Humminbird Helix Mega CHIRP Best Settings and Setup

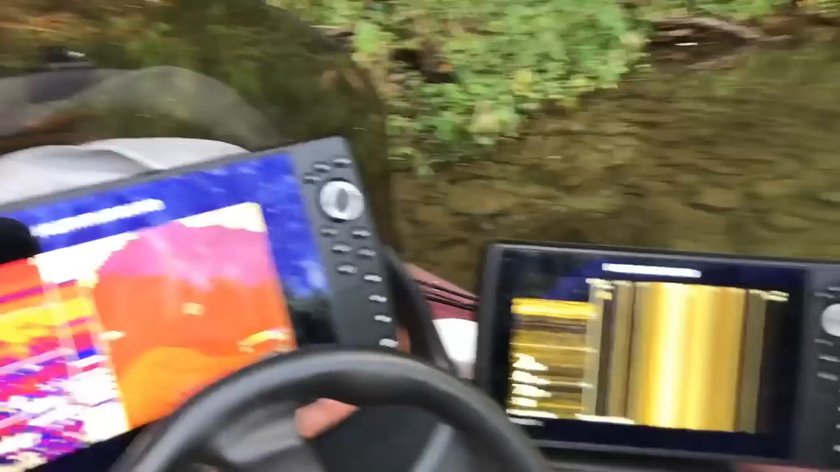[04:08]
So this is the setup on my dash guys. So this unit right here is the Helix 9 it is a Gen 1 unit it is a Helix 9 SI.
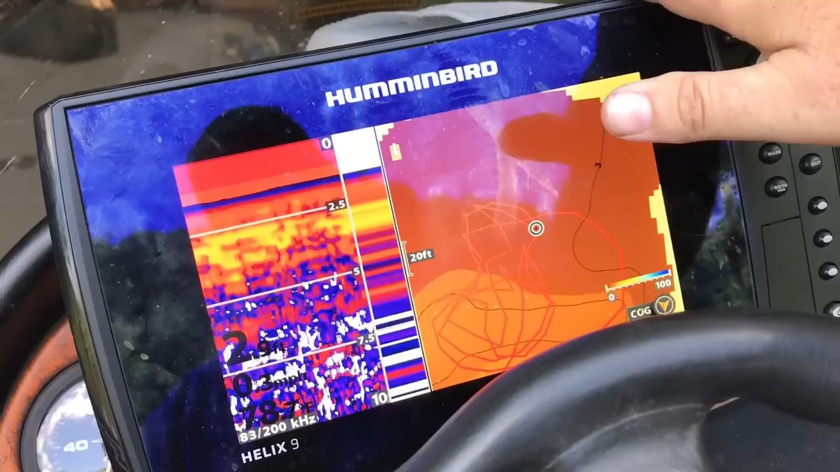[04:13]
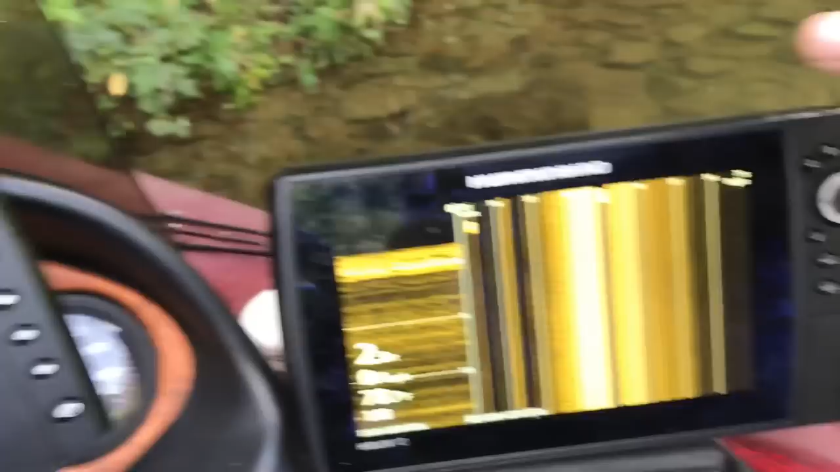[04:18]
It is networked and it does speak with my Helix 10.
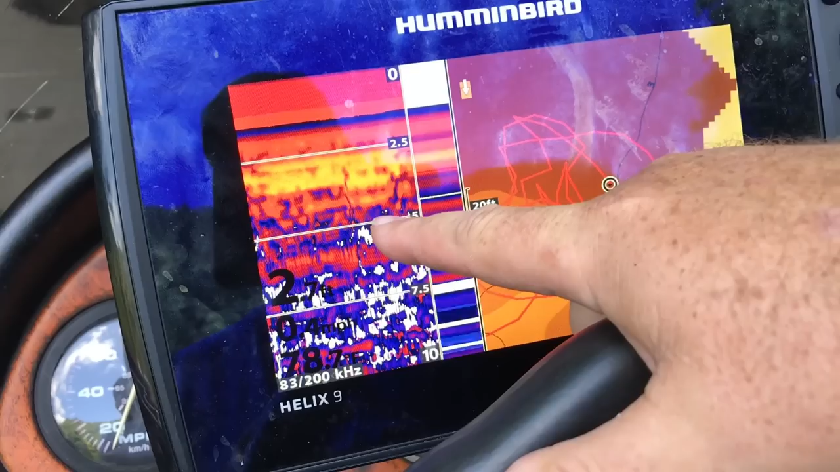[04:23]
Now the Helix 9 I primarily use for sonar and mapping.
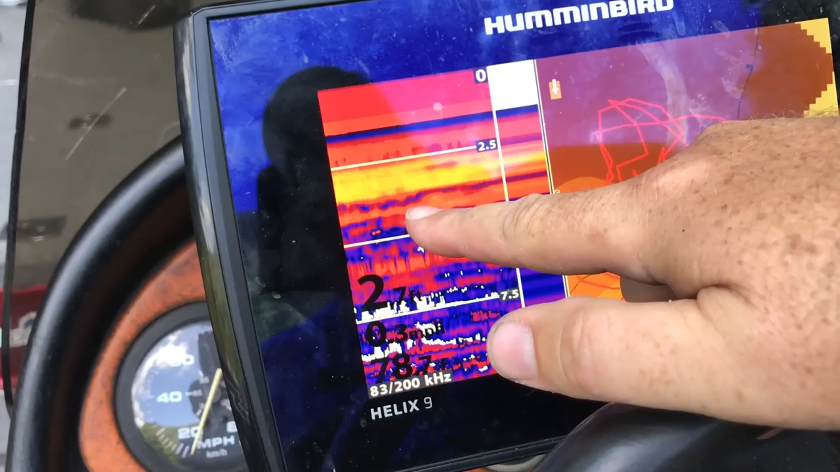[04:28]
I did put a shoot through hole transducer so that I got readings while I was on plane with this unit.
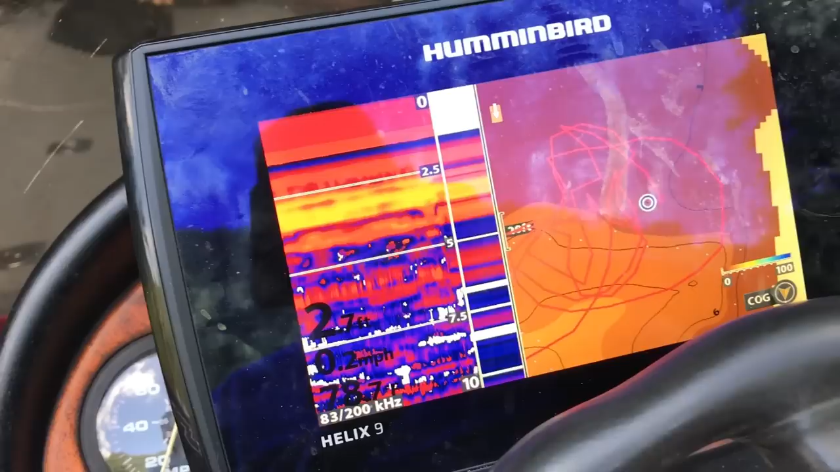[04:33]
Now there's a trick guys I will tell you this.
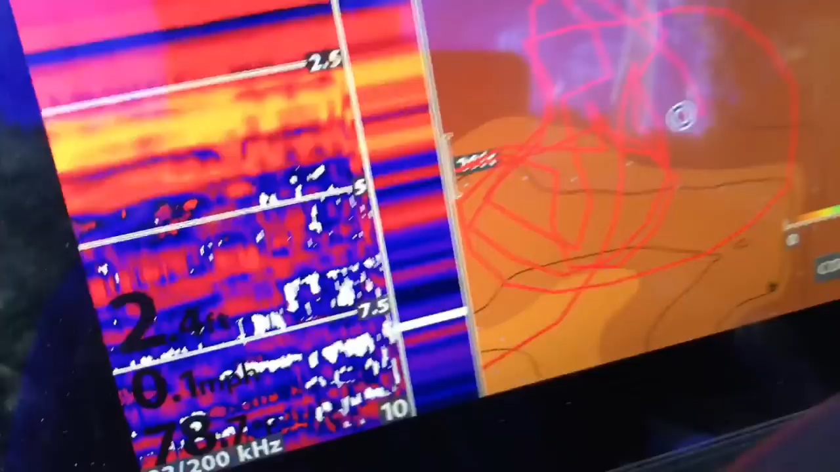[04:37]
I do not use and
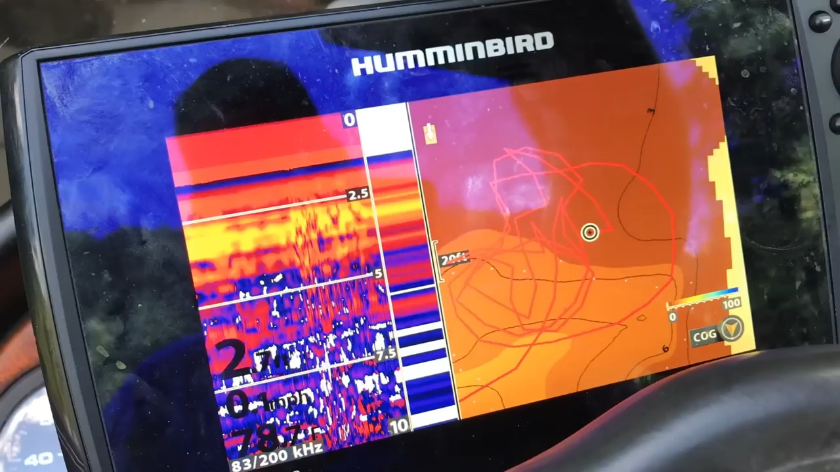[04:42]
the unit the SI transducer that came with this unit is back in the box.
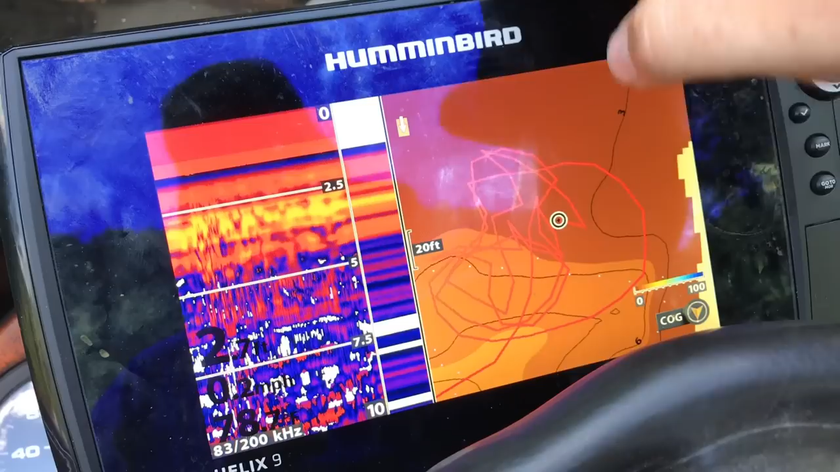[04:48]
I do not use the Gen 1 transducer.
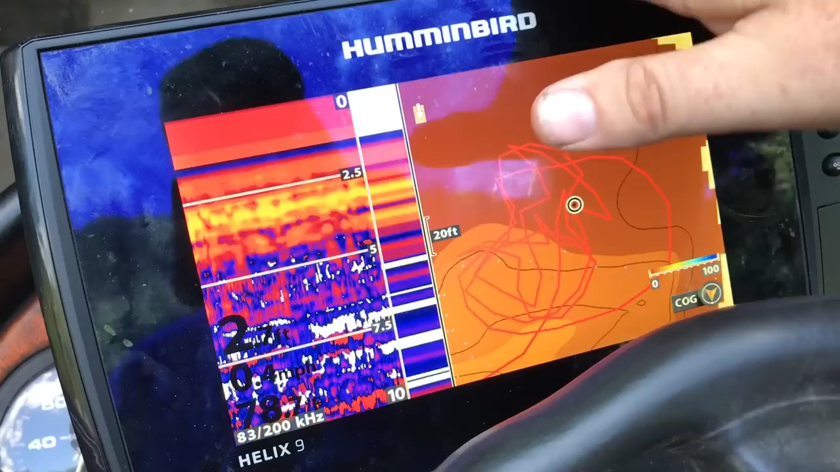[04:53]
One of the reasons why is because you can get interference between this one and that one.
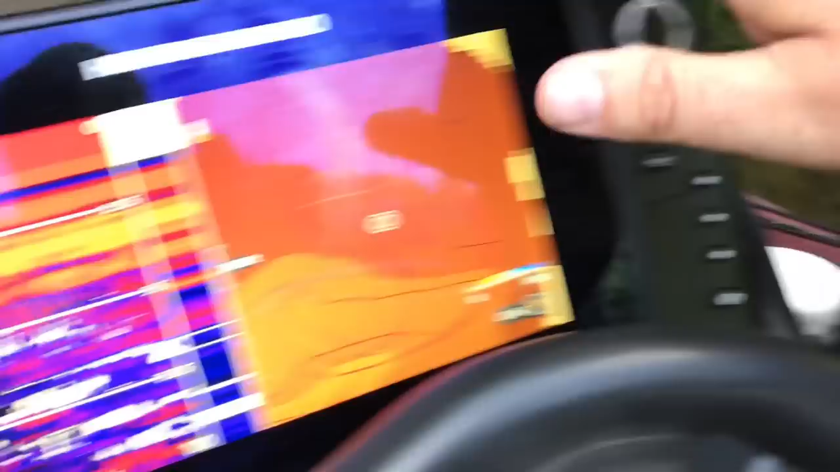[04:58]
Now I'm beached right now so it looks goofy.
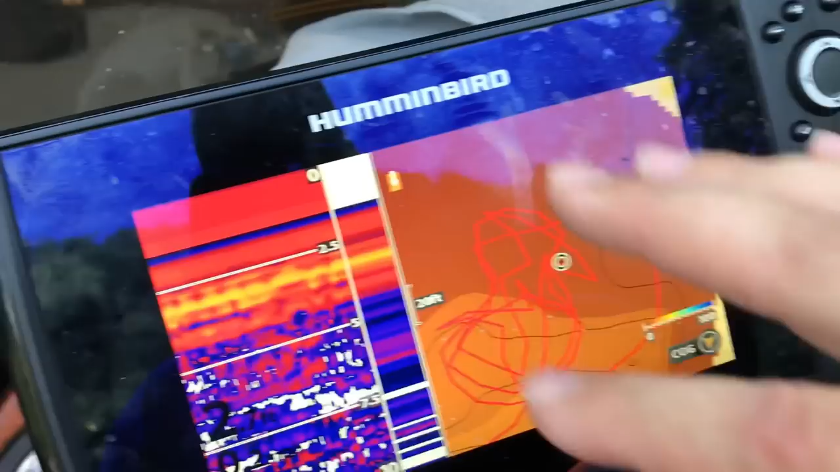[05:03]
Don't worry about that. As far as the map goes this lake does not have a
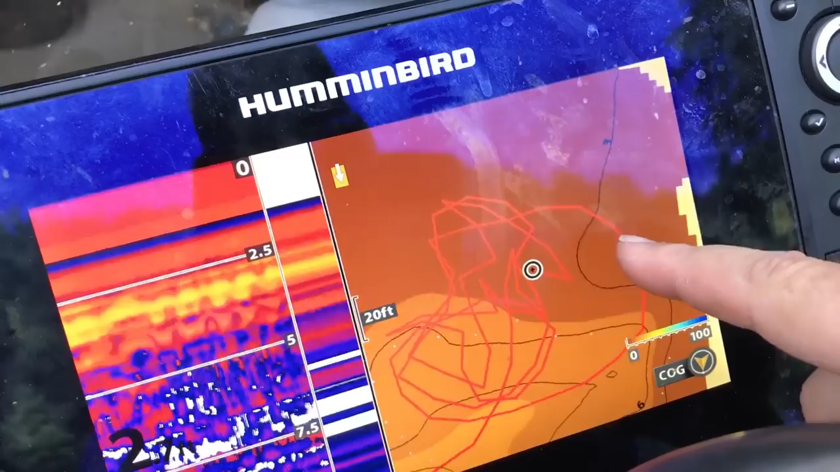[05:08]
map so I know a lot of people are going to ask me what maps I use.
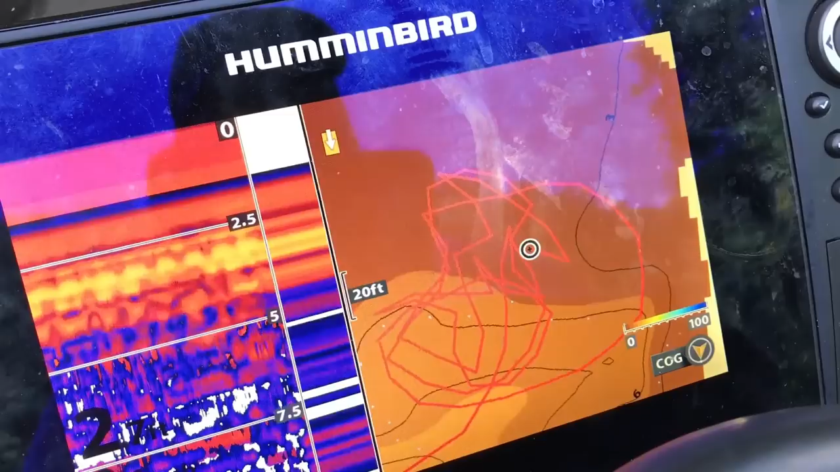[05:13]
I actually use Navionics but the Homebird units have AutoChart Live in them.
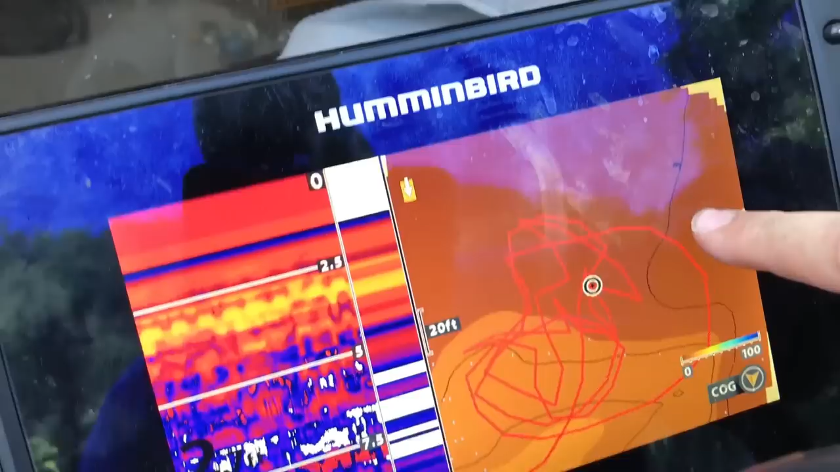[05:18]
This is a map I've made of this particular lake.
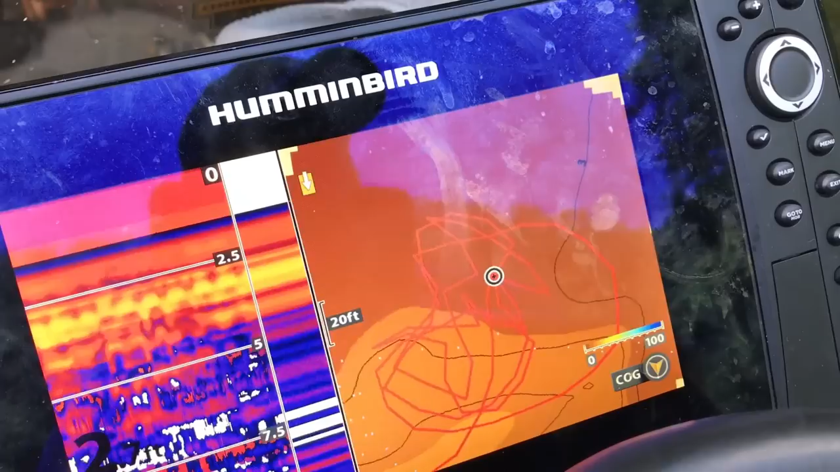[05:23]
So the good thing is now they will hold I don't know if it's
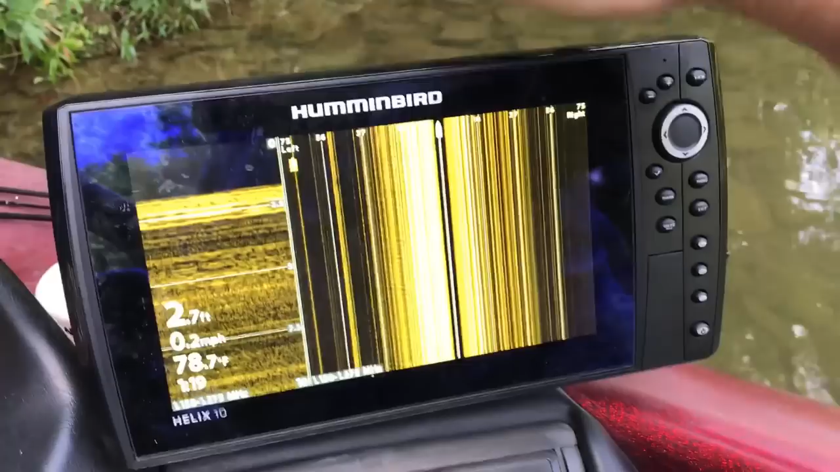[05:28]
On screen: depth 2.7 ft, water 78.7°F, speed 0.2 mph
been upgraded on these units but I believe it's still 14 hours which guys I'm telling you is not